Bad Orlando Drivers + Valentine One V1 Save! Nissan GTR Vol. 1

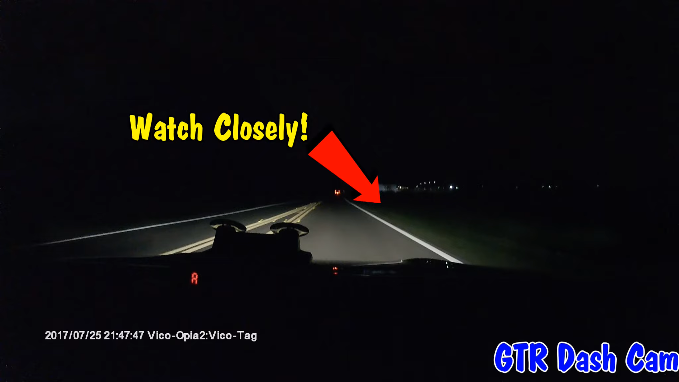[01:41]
Woohoo! Two raccoons right in front of me. Wow. I did not expect that. Always expect the unexpected, but damn they blended in pretty good. Didn't hit them though, thankfully. Wow. What a great day so far. Wow. The Pire came back. Was there for you guys?